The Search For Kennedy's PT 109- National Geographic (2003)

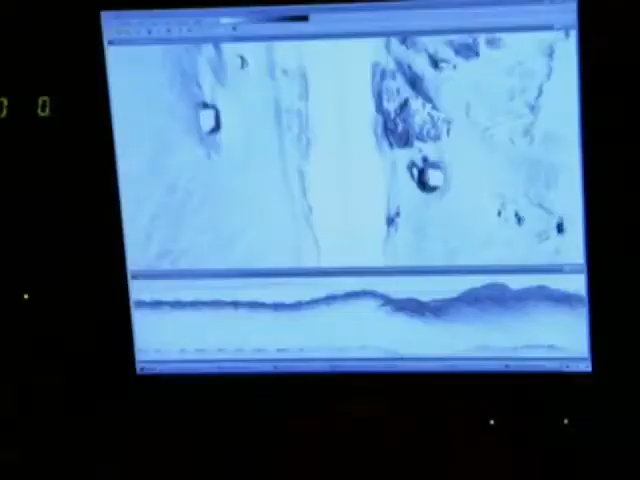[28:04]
It's a lone shadow that looks too regular to be anything but man-made.
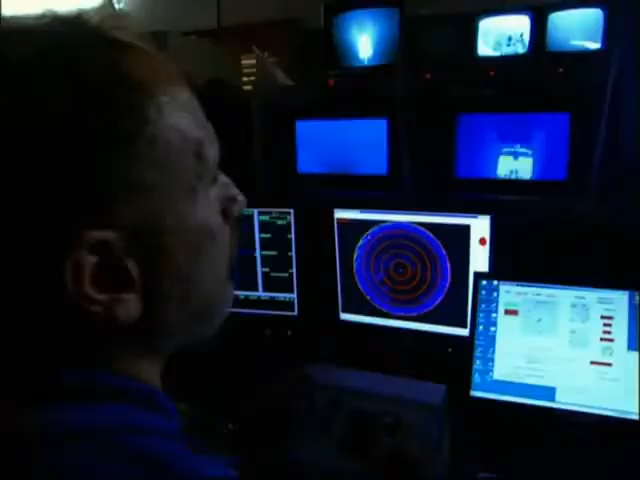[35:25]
That means all it's telling us is in the general area where there's a target.